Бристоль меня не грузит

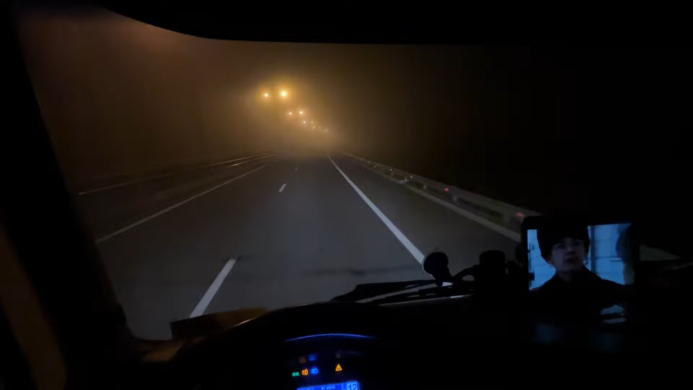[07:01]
в общем что все я уже в трассе шагаем стабильно но платки объезда хабаровска тут прям туманище стоит это вот сейчас еще в побычу стало а то прям капец